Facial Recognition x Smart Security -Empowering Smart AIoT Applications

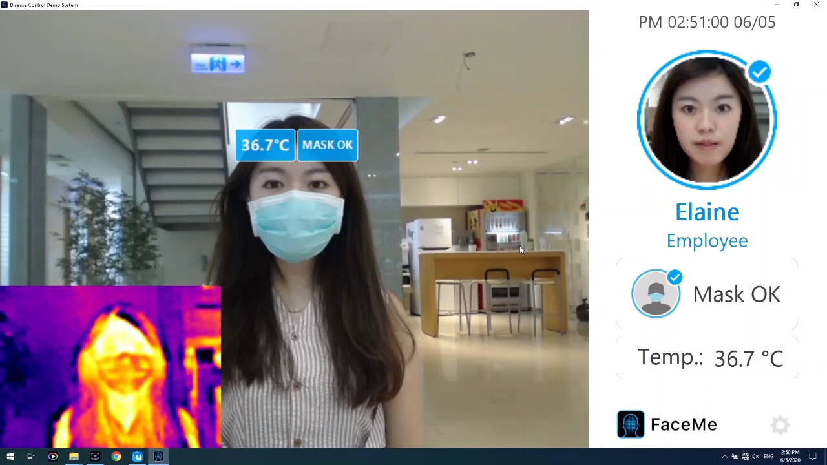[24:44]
On screen: spot 36.7°C
there's a identity and a mask wearing status and the temperature information.
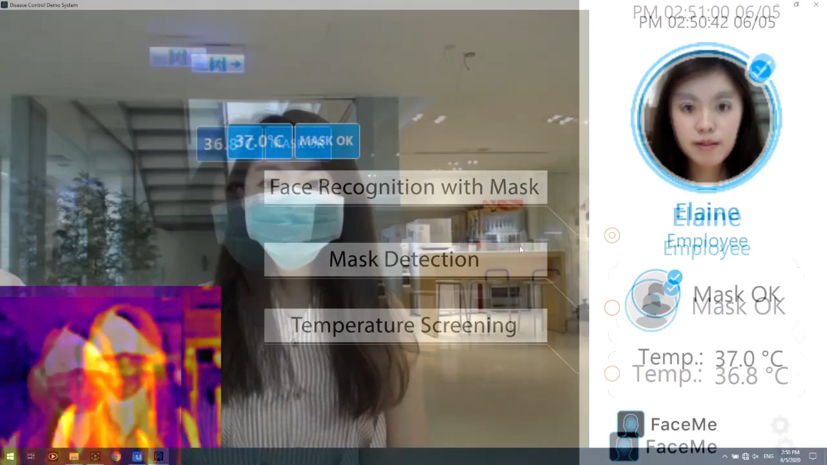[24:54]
Okay, so when you're wearing mask, that it shows wearing mask or it's not wearing properly, they can all be detected.
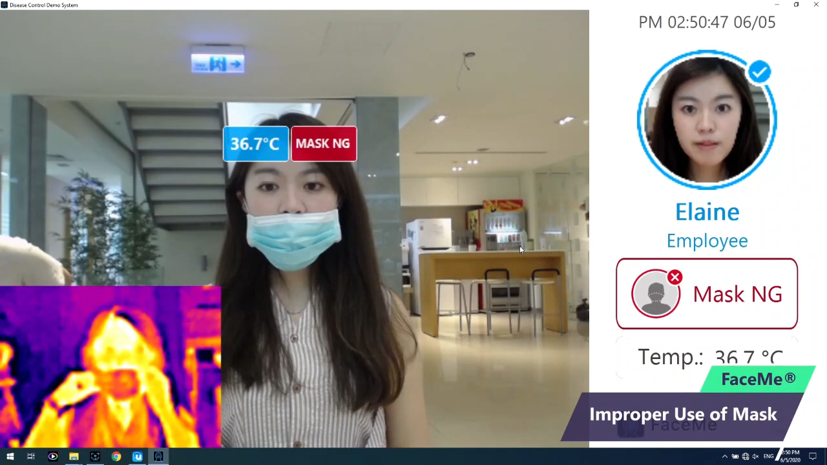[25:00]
On screen: spot 36.7°C
So let's do a cross check of the temperature sensing data. You can see it's the same around 37 Celsius degrees.